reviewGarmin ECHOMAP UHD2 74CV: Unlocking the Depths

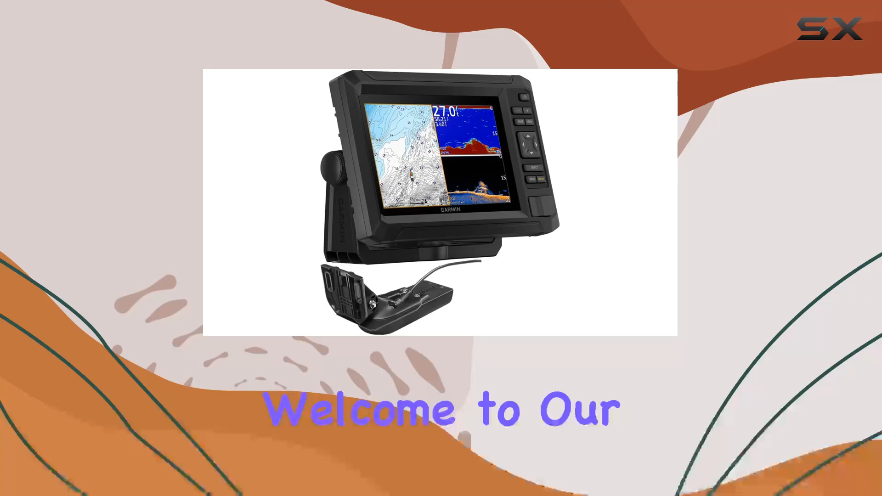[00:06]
Welcome to our in-depth review of the Garmin Ecomap UHD 274CV